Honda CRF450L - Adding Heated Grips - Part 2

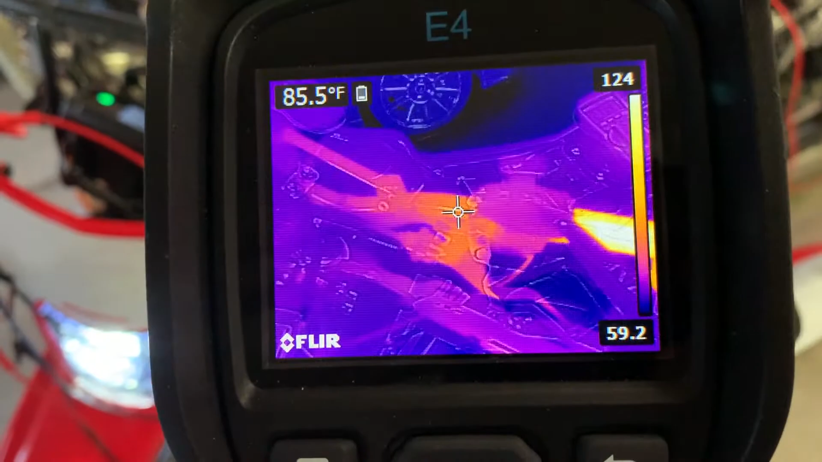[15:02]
On screen: spot 85.5°F
That's actually, I kind of view that as a plus, because when everything's wet, that's going to keep that, that dried out.
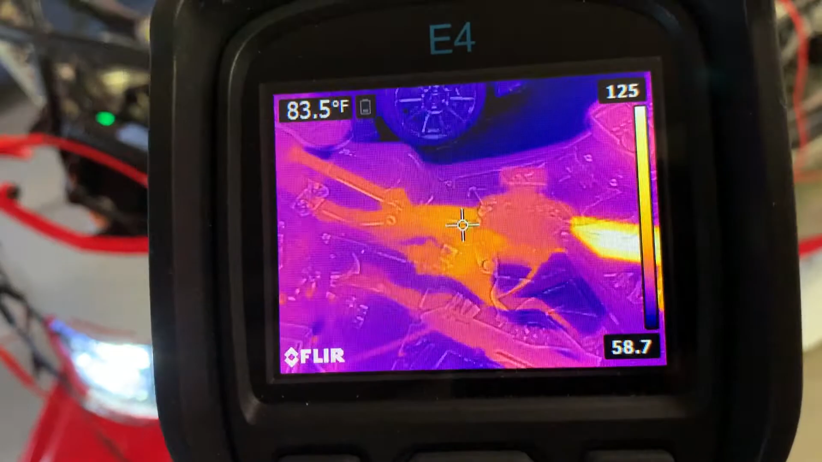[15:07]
On screen: spot 83.5°F
And it's not that hot. I mean, even back here, it's, it's 85 degrees.
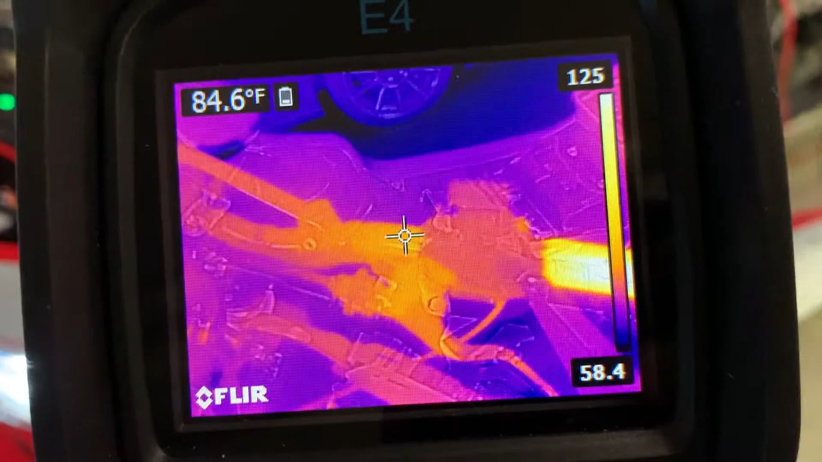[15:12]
On screen: spot 84.6°F
So we're certainly not, not risking overheating anything.
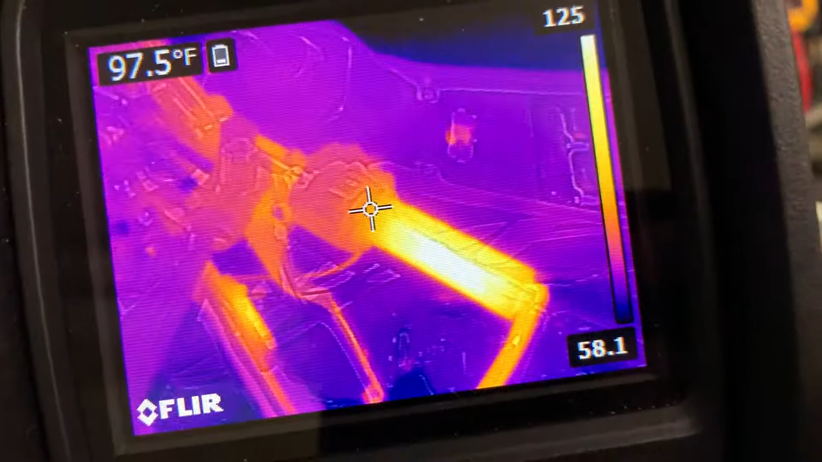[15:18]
On screen: spot 97.5°F
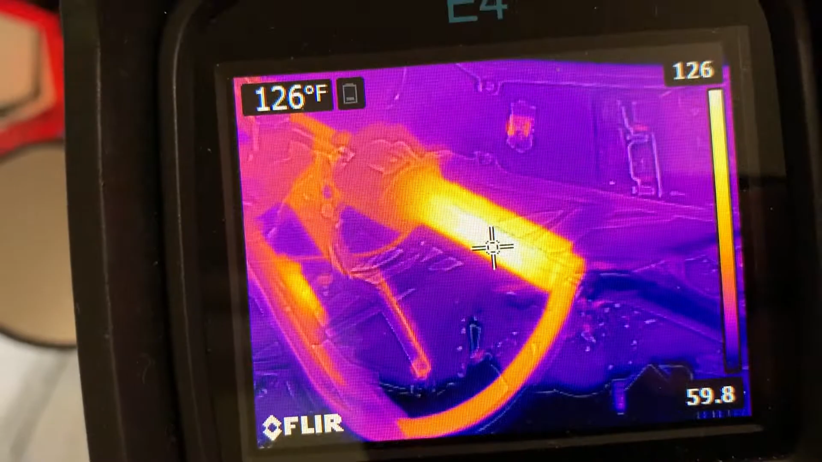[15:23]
On screen: spot 126°F
And so at the hottest, that's like 120, 125 on that side. Whereas this side, seems to be leveling off around one, 180, 184 is the hottest I've seen there.
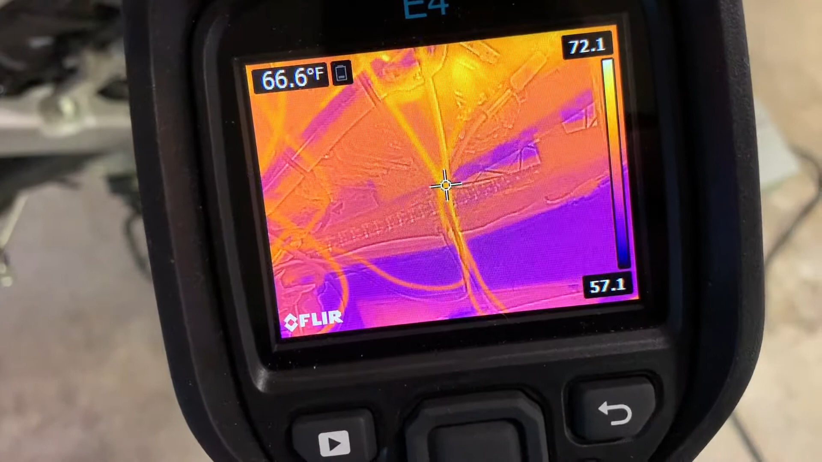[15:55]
On screen: spot 66.6°F
I barely, you can tell the current's flowing through them, but not much.
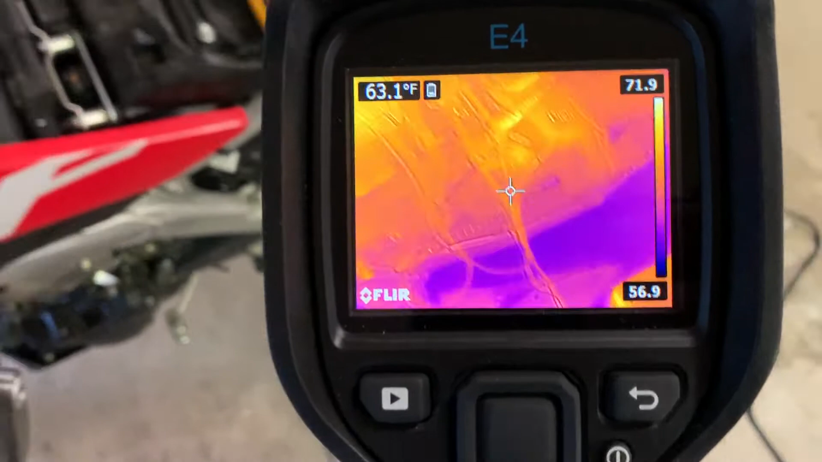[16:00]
On screen: spot 63.1°F
Check that wire again over here.
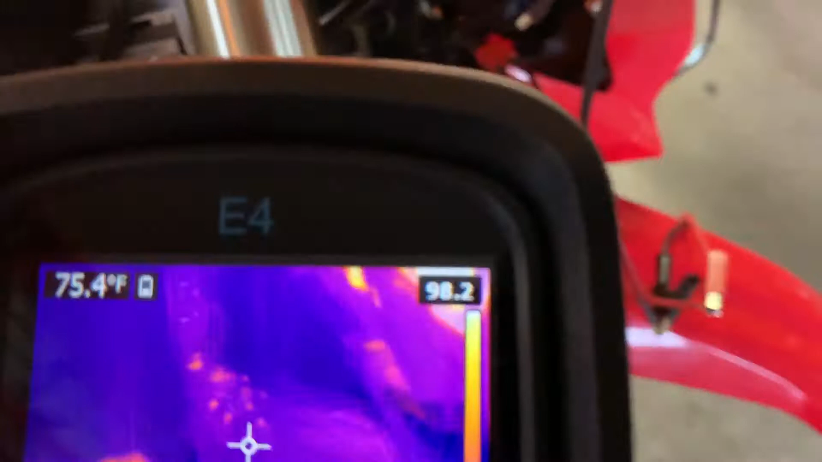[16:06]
On screen: spot 75.4°F
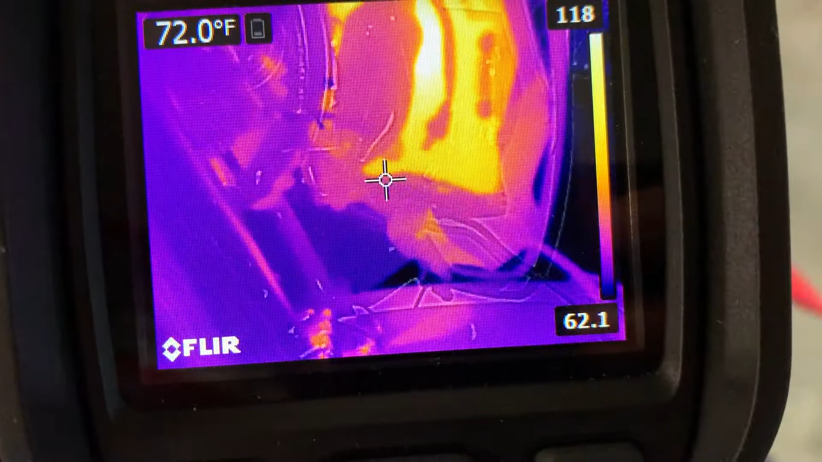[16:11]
On screen: spot 72.0°F
It's leveling off at 72 degrees.
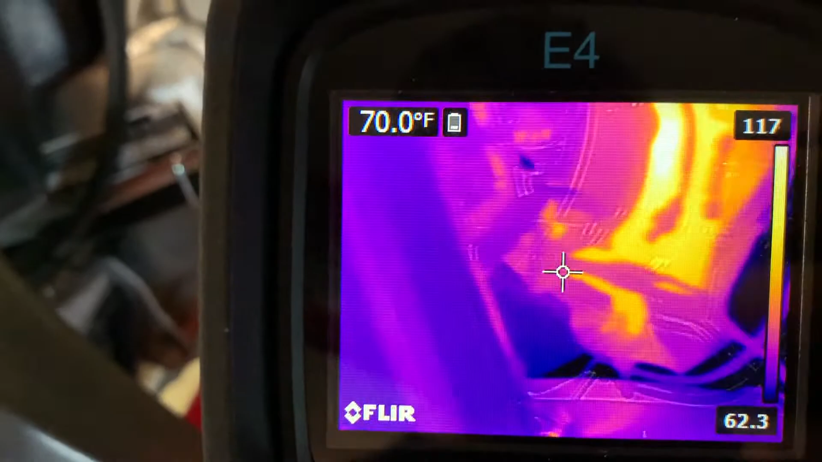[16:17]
On screen: spot 70.0°F
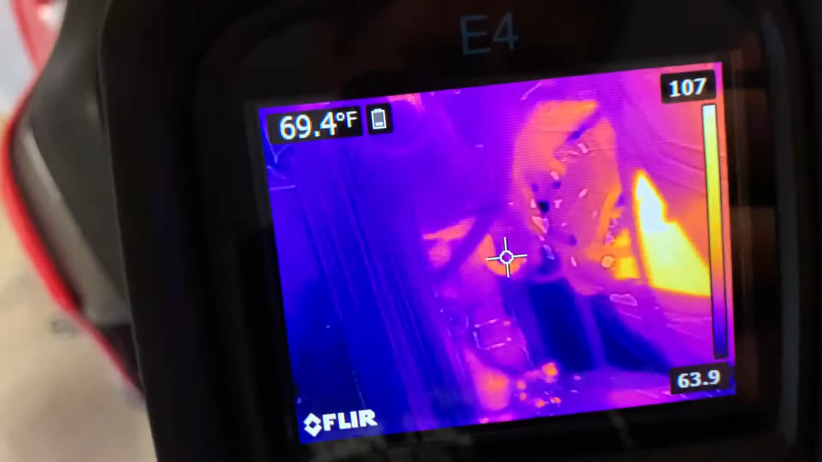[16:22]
On screen: spot 69.4°F
That guy, that's probably what feeds this circuit, or what feeds the headlight.
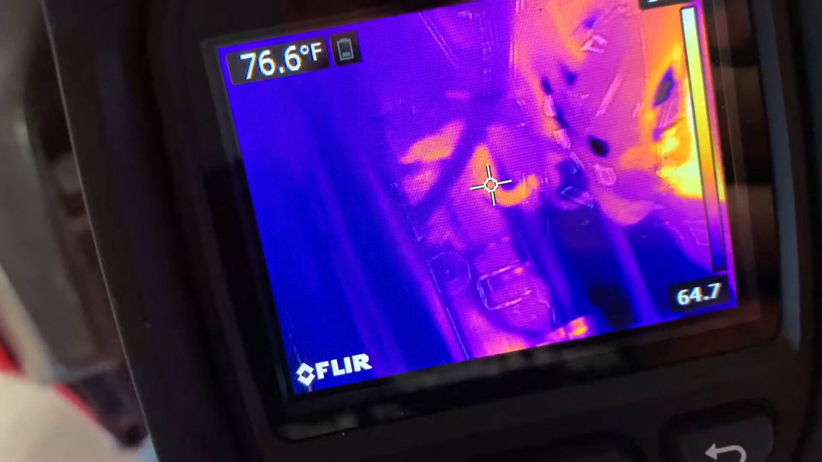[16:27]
On screen: spot 76.6°F
76, 75, 76. Yeah. So we're well within tolerance for, for everything here.
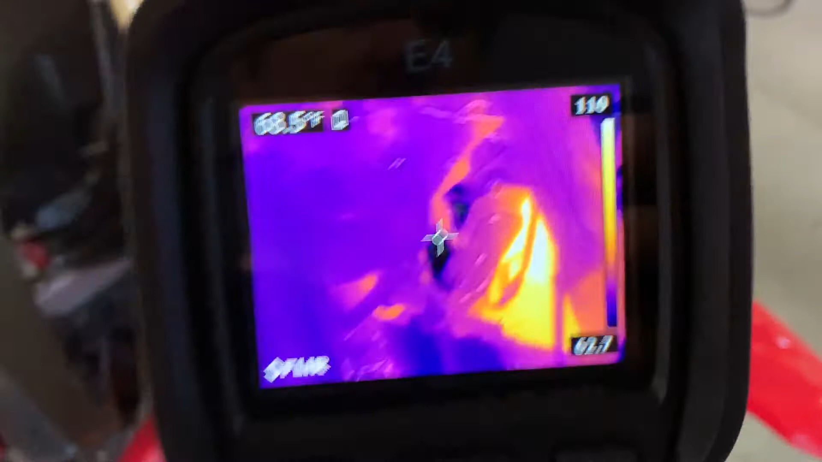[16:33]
Or I'm going to let this run since we're running off. I hooked up my, my bench power supply just to keep the battery fed at the same rate that we're drawing current out of this.